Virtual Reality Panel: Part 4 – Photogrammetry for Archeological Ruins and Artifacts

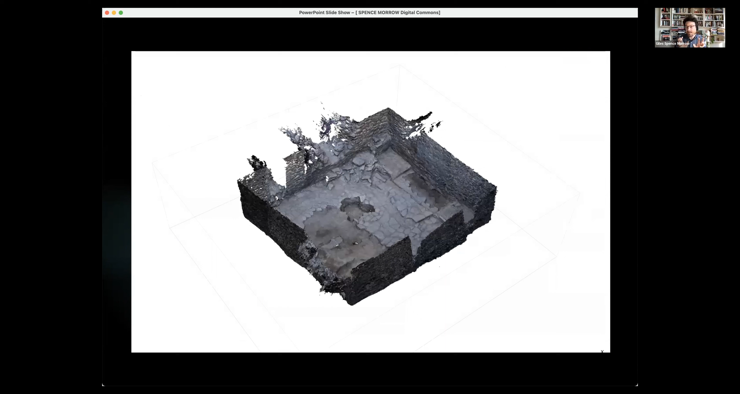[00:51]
three-dimensional models uh from uh individual photographs so this is a small uh sort of a zoom through a couple of processes um sorry
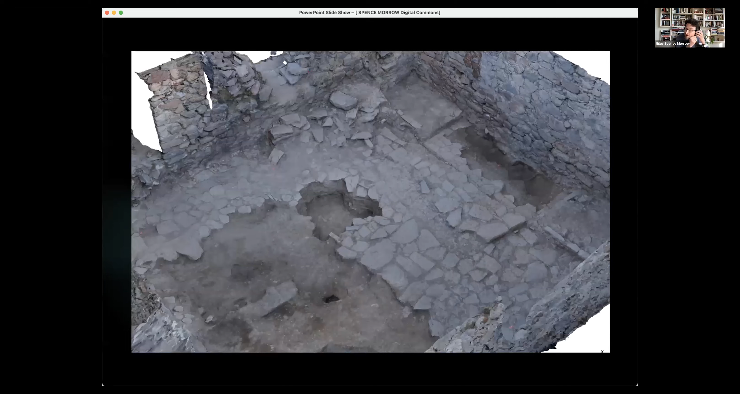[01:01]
i lost my cord here can you hear me yes okay uh yeah so that was just a a little view through an excavation at mauchayakta
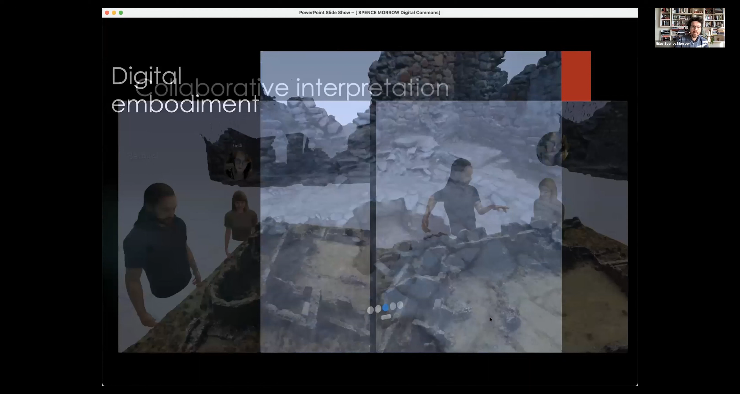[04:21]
so the most important element of the uh collaborative element if i've described in this particular situation is working with each other in these spaces and through these these avatars now instead of starting from scratch and that was a major concern when i first started working on this is getting into unity uh archaeologists are kind of universalists in some
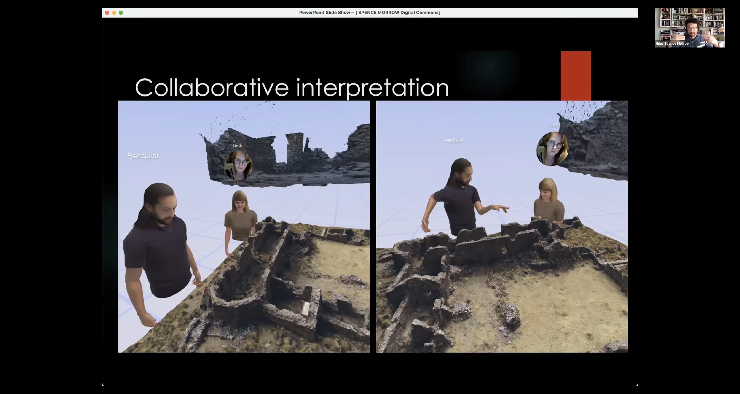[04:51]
ways we are jack of all trades but masters of of none in some ways we have a bit of chemistry a bit of biology a bit of a bit of math a bit of statistics you know it it comes together in a very strange way so learning unity is a it's a major barrier to just getting to the actual interpretive element so thankfully we are able to use an app called spatial which some of you may have seen it's a multi-platform um uh situation where you're able to to use the upload the data uh look at the models and work together in real time across the globe um so here we are i
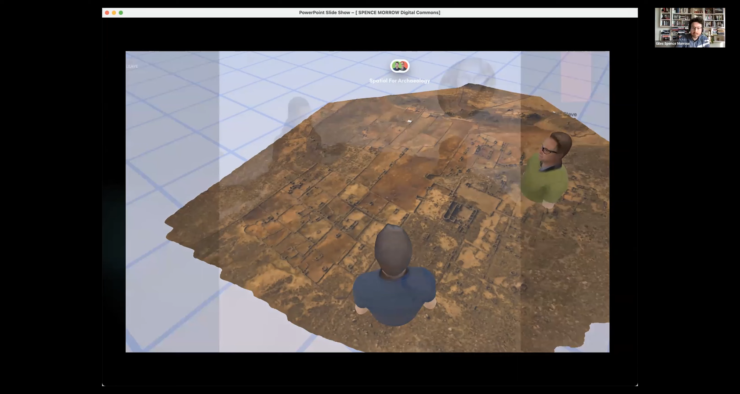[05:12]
think this is a video as well or the next one so if you're working with the trials edge you're sitting in this in a trench here this is some work in bolivia from
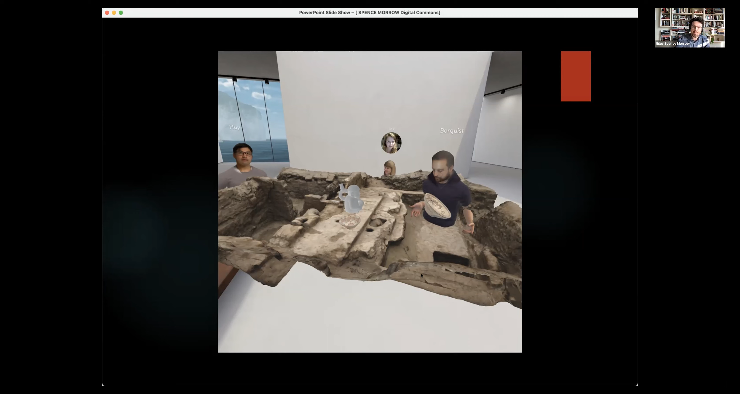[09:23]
email or or a phone call we're actually able to stand inside of it and make some uh decisions about what's happening um let's see uh so another these open spaces that are kind of uh allowed us to bring in
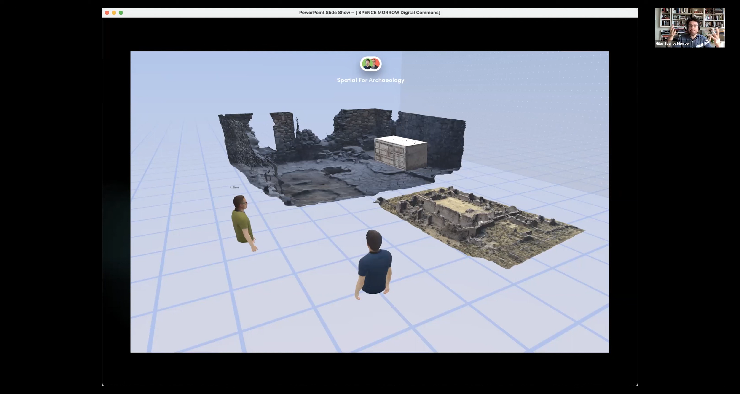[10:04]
is stable on the servers themselves so this could be downloaded again from that particular state but you have a ongoing uh working model essentially asking questions of particular elements the planning for the future and playing with different ideas